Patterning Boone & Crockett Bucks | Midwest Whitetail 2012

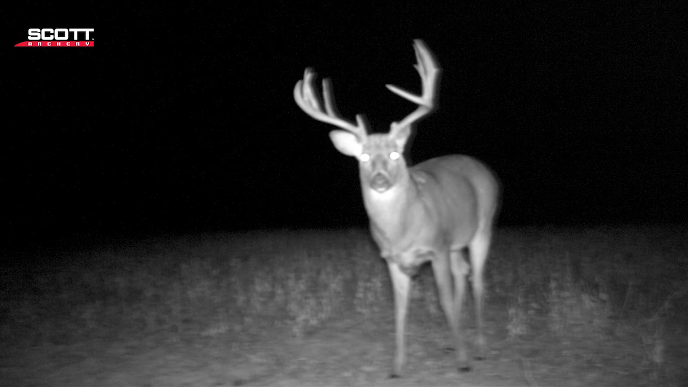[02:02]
And as soon as I saw him on the 5th of November, I knew he was the buck I wanted to spend the rest of the season hunting.
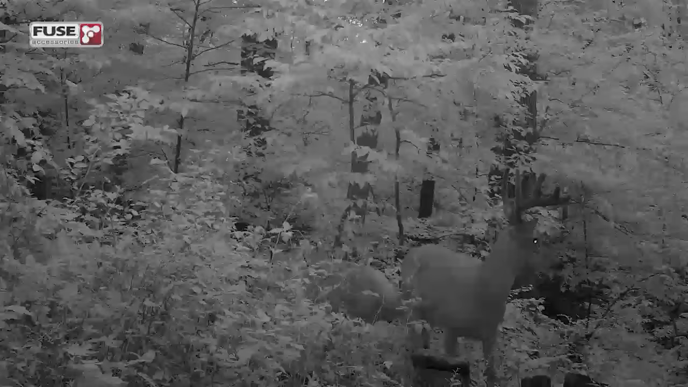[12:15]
So we did get a fair number of photos of him on the trophy rock in, I guess it would be July and August.